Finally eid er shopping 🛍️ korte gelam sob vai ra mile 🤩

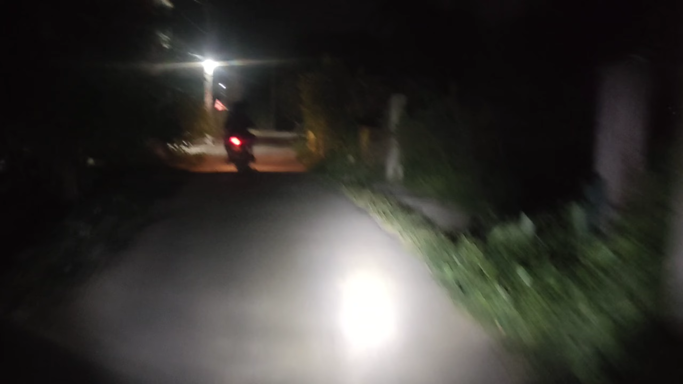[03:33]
হ্যাঁ কাটটা ভেঙে ফেল এই কড়াই ব্যস্ত থাকে সারা দিন তো ভাই দেখতে পাচ্ছো আমাদের এই ফিচিং এ লাইটার পাওয়ারটা আগে থেকে কতটা বেড়ে গিয়েছে আগে তুলনায় অনেকটা
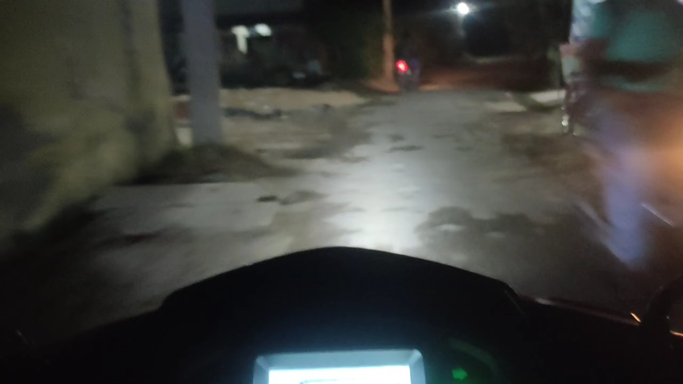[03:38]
বেড়েছে তোমরা এই রিভিউ ভিডিও যারা দেখেছো তারা তো জানোই আশা করি এর আগে স্টক বাল্ব ছিল এখন এটা
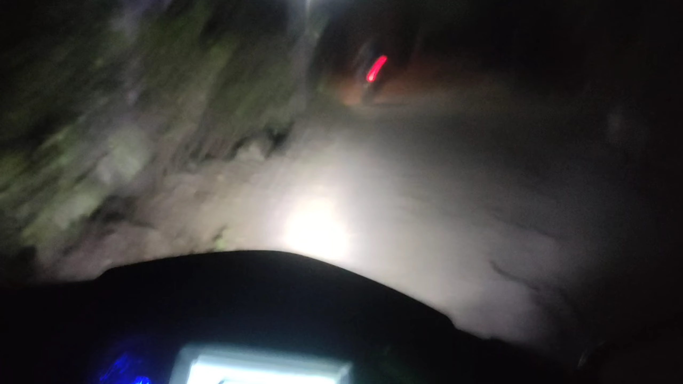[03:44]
এলইডি তে কনভার্ট করেছি তো বেশ পাওয়ারটা মোটামুটি ভালো হয়েছে এখন অনেক চালাতে ভালো ফিল আসছে तो चलो एखन जाच्छि जुड़ियार दिके